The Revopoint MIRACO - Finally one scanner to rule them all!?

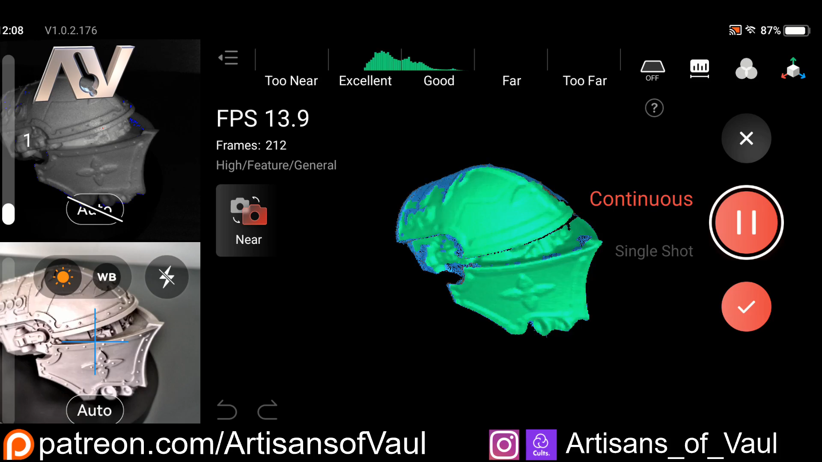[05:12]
It's got a lot of different technical details on it, and we're using the near setting, and this is the button you can use on screen to switch between modes,
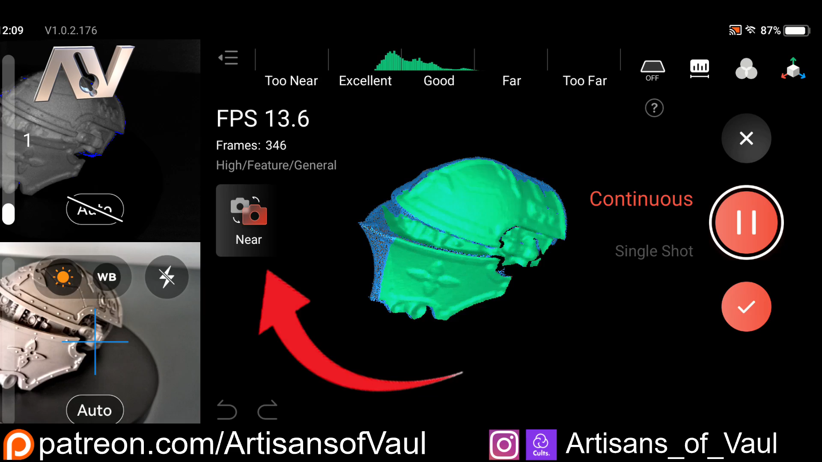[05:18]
which effectively is what scanning lens I'm guessing you're using to do the scan. Processing the scan on the scanner is really easy. You just pick which method you want. It gives you the time it's going to take approximately,
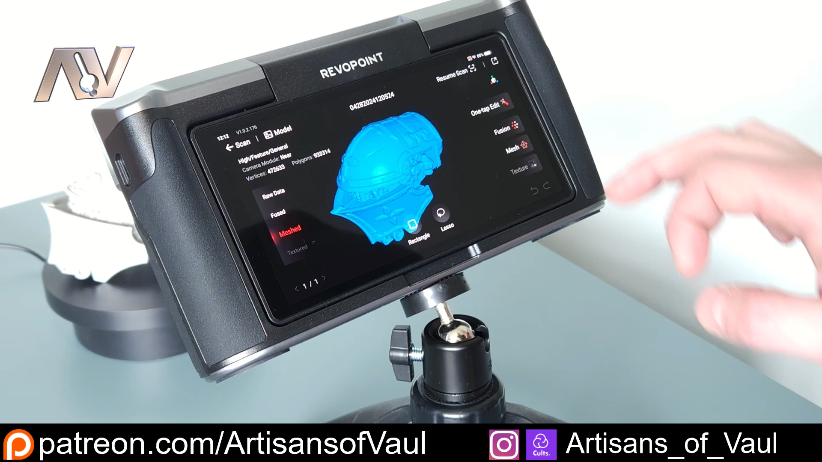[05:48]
And you can always come back and edit them after the fact if you change your mind.
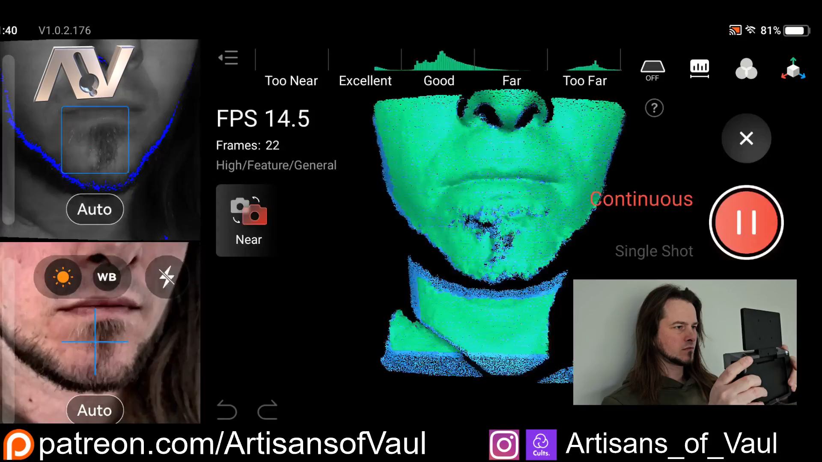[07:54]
So I thought I'd try scanning myself here, and it's definitely not the easiest thing to do, to move your arms around without actually moving your face,
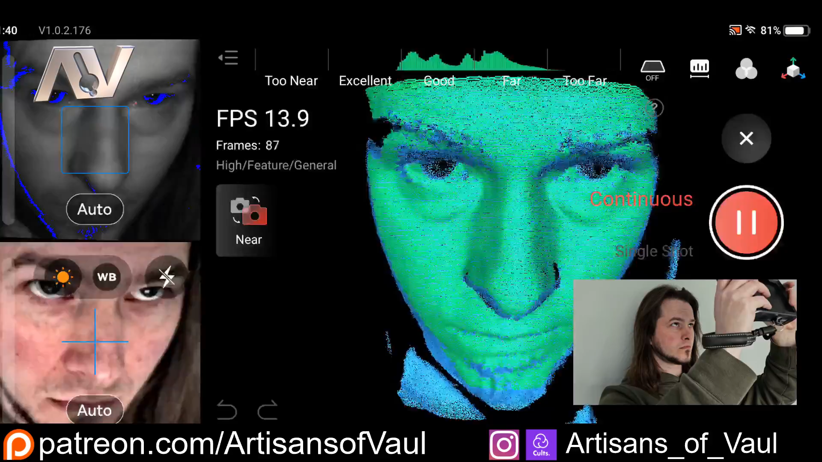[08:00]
and I guess I'm going to have a little bit of issue with my eyes, because obviously, you need to keep looking at the screen,
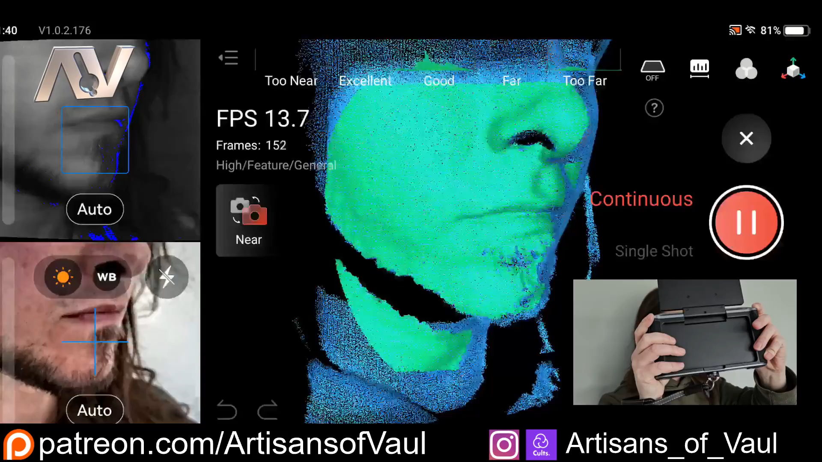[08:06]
and that's going to change where your pupil is, which is black, and most 3D scanners don't do a great job with black objects.
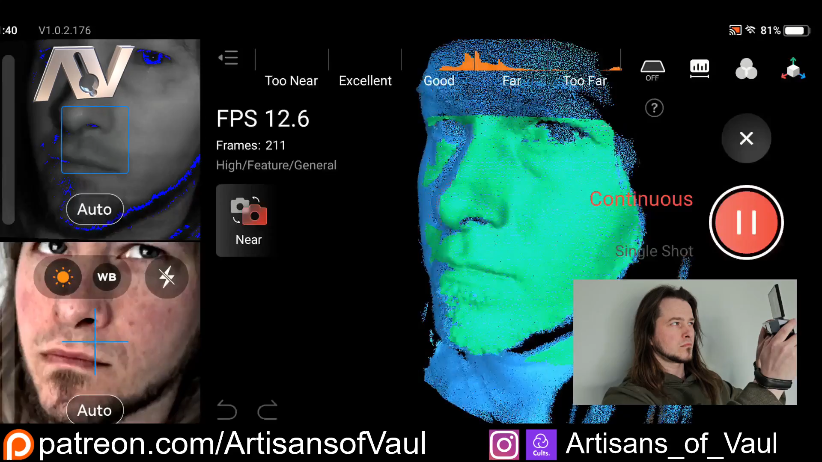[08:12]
But actually, because the screen is at 6 inches, it's pretty large, this does make this very comfortable to do yourself. Though obviously, you're only getting the front of your face, not the back,
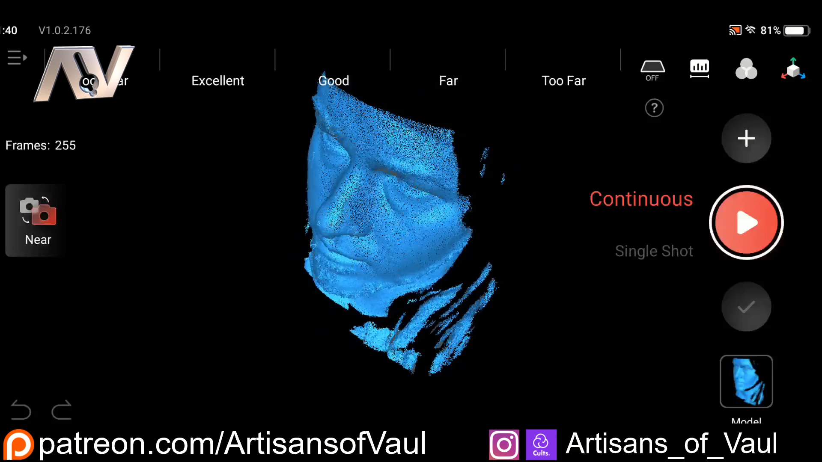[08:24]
though if you're wanting this extra detail, I imagine that's all you're really interested in.
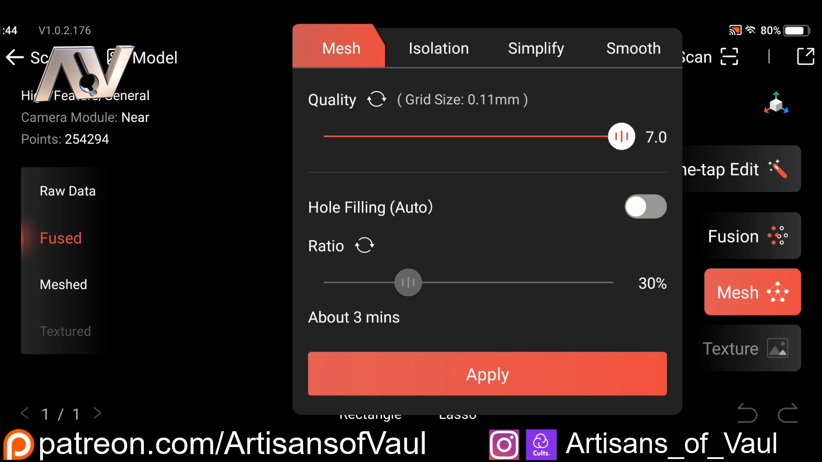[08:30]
Now, I just wanted to really quickly show you that you can do all the things that you normally would be able to do on the desktop version of this.
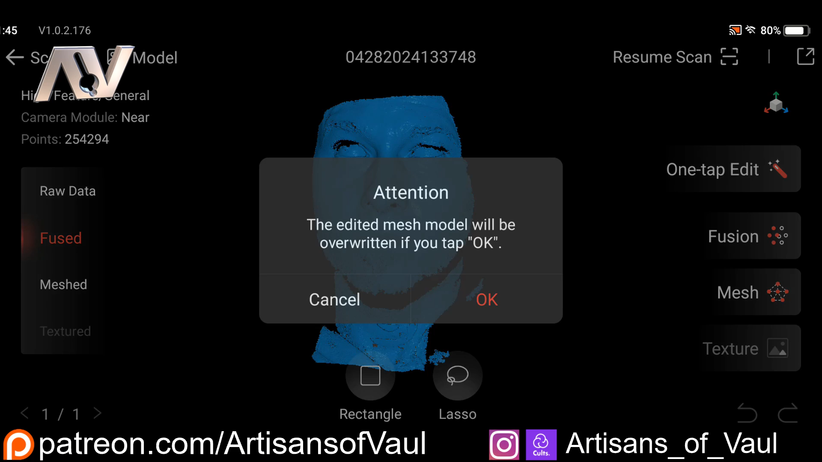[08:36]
For example, I'm going to fill in the small holes, and the scanner's face, for example, you can see some around the eyes, and this will do all the processing on the Miraco itself,
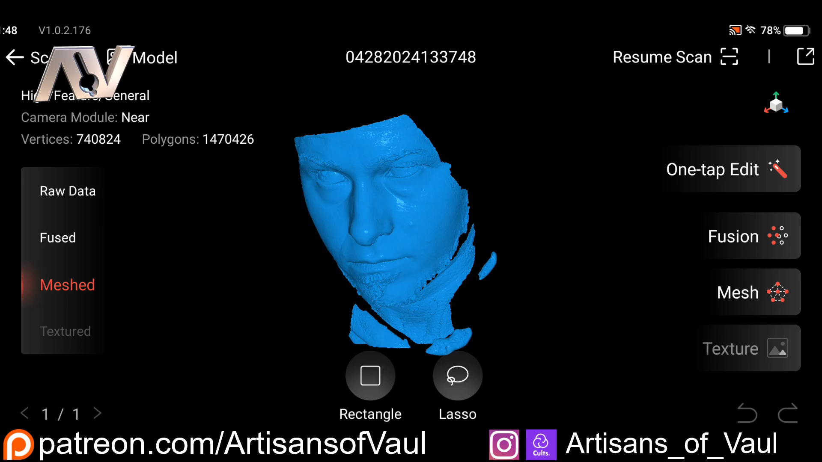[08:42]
without you having to involve a computer at all.
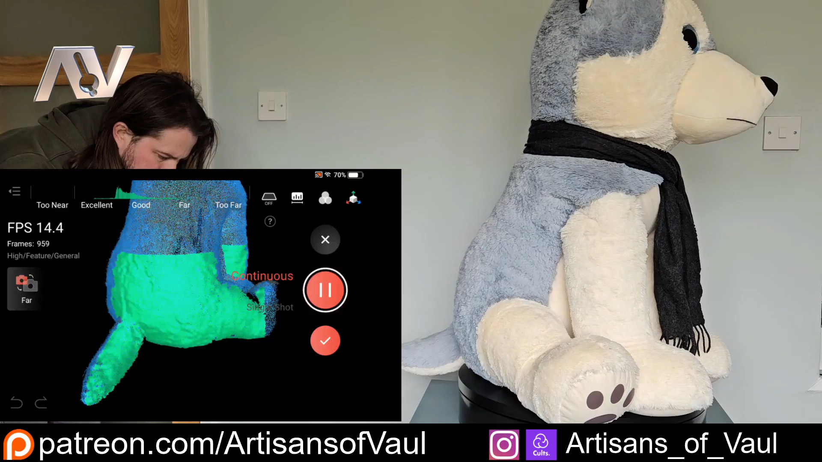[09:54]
What this can also do, which is very impressive, is that you can scan in this far mode, and then you can pause the scan,
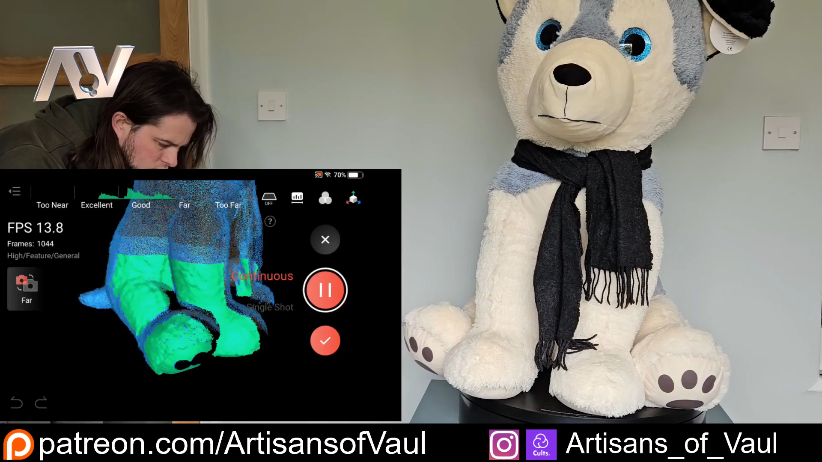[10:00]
change to near mode, and then scan maybe some smaller objects on your overall large objects, and you'll get that higher level of detail, and then go back to scanning the rest of it.
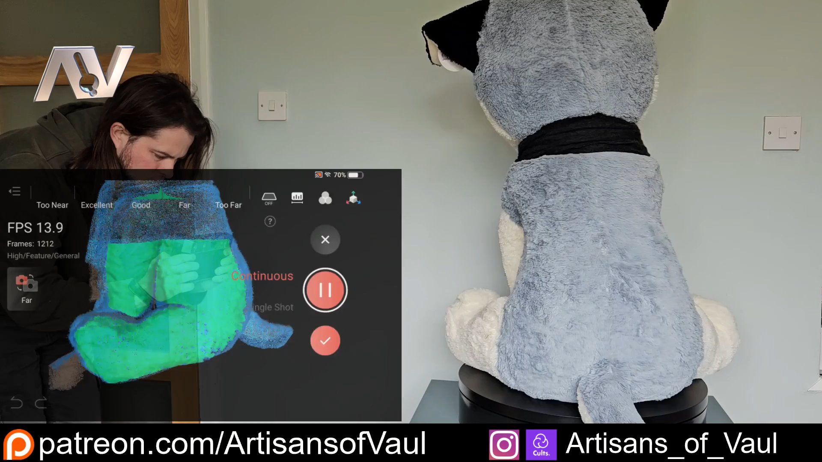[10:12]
An absolutely amazing feature, and something that I never thought you'd be able to really do with 3D scanners.